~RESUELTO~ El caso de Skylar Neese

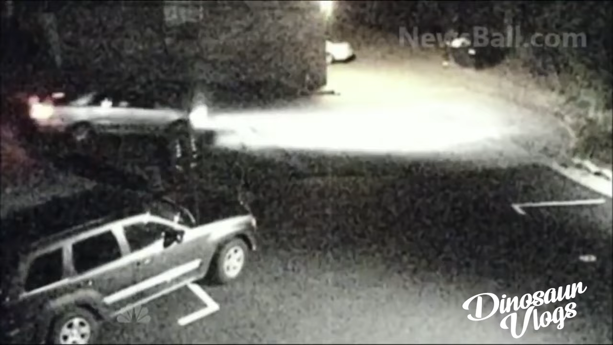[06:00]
Pero en las grabaciones había un auto gris, pasadas las 12 y media de la noche, al cual Skyler se subió. ¿De quién era ese auto? En ese momento no se podía saber por qué, estaba todo pixelado, la imagen se veía muy mal.